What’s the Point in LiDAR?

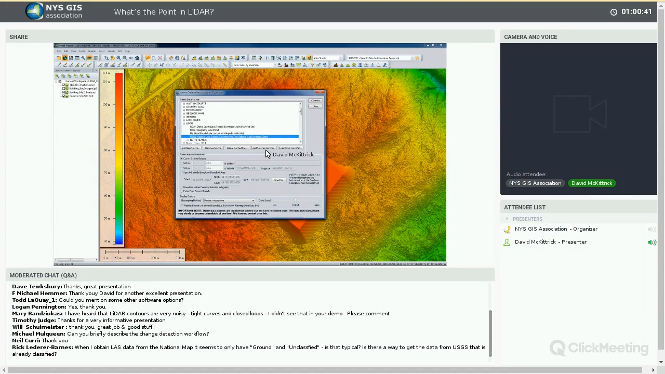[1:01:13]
So you basically can see for any project area you have loaded what data is available and immediately download it. It's a very, very convenient tool. This is like an online access to data for my geographic extent. From the national map. So kind of, you mentioned national map, so I just thought I'd show that as a sideline. But in regards to what you're going to find with that data, yeah, absolutely. On ground and unclassified are by far the most common. You look for overlap as well. Overlap points are very often discarded because there's a very low confidence rate in those overlapped points, but you can, using the analysis and reclassification tools in Global Mapper, for instance, extract some ground points from those overlap points as well.
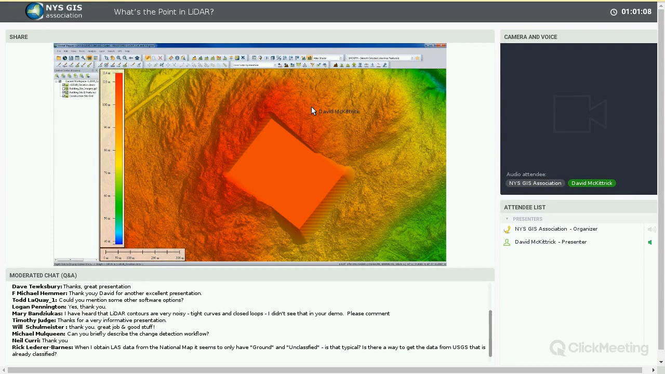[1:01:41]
Excellent. Thank you, David. Next question. This is the last question at the moment, unless another one comes in. Early in the demo, you said you can choose to view points or a grid. How does the grid differ from a DEM or a DEM? It doesn't. It's just two different terms, same thing. There's a lot of terminology being thrown around today without, unfortunately, the luxury of explaining. A grid, and I hate the term grid, to be honest, because grid is used in so many different contexts. A grid could be a lat long grid.
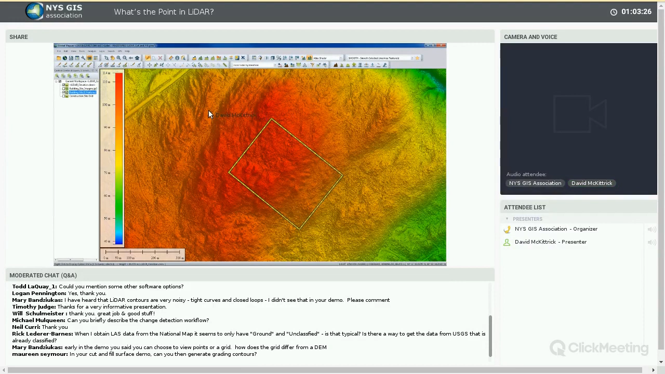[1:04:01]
If I go back to my original terrain surface, one of the options we have in the contouring function, select a polygon, is to limit the contour to a specific height. in this case, we'll say, I don't remember exactly what the value is, 102.5 or thereabouts, but whatever that value is, we can plug that in here, limit the contour to just that height. In other words, it's not going to generate contours based on an interval, but based on a specific elevation. Also limited to what I've, my bounding polygon, the selected area feature, and I'll click OK.
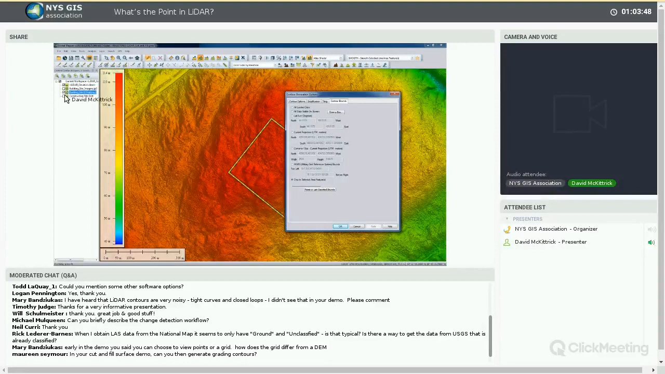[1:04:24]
And can't see it with the terrain surface on there, but if I turn it off, that line represents the break even or the cutoff, if you like, above which is going to be cut, below which is going to be filled.